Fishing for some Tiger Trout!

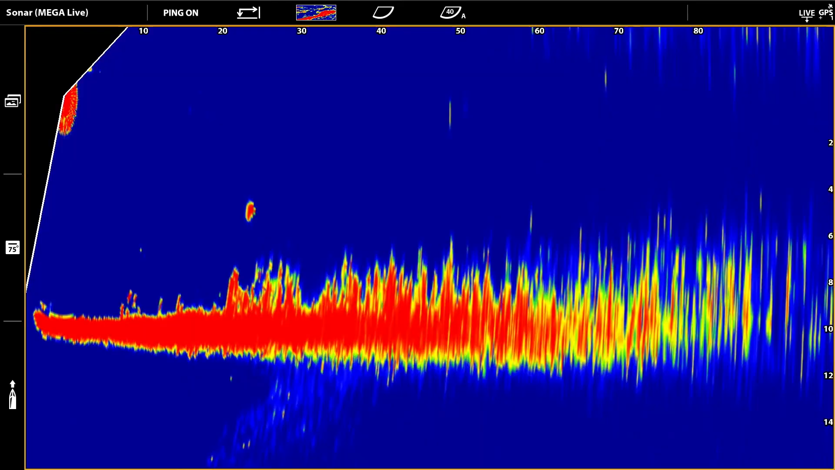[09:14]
I'm using the Mega Live to kind of look around and locate fish, which has been good. I can spin it and see fish when casting to it. But it hasn't like really definitely like secured us any fish at this point, I'd say.